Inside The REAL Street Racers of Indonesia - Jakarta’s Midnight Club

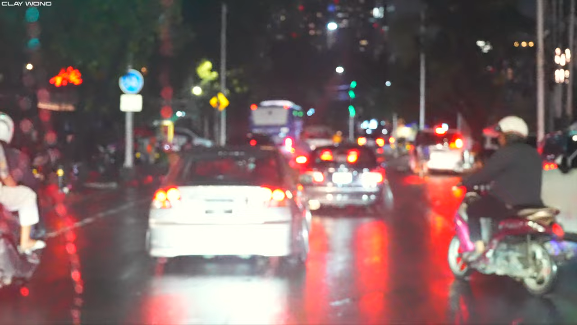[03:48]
This is close This is normal Jakarta driving Normal Jakarta driving
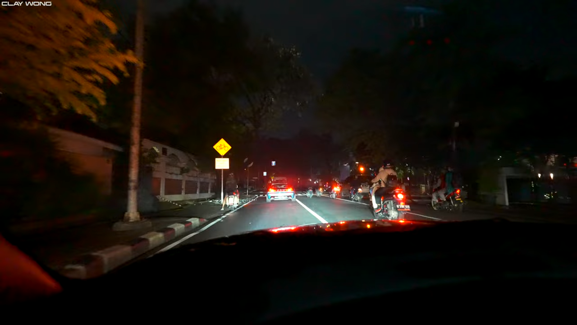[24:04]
This The side mirrors Were that low No one can hit it